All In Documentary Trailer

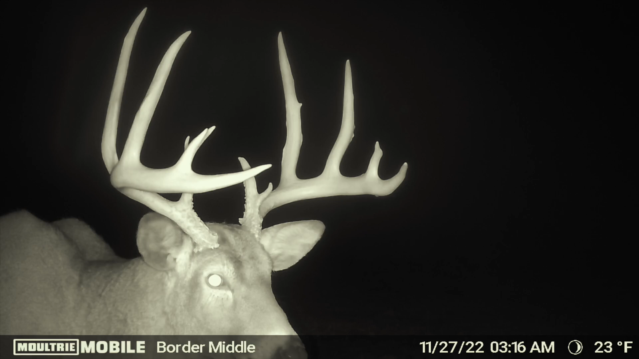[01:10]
The biggest typical buck ever shot in my county was a 170-inch buck. This buck is of that caliber.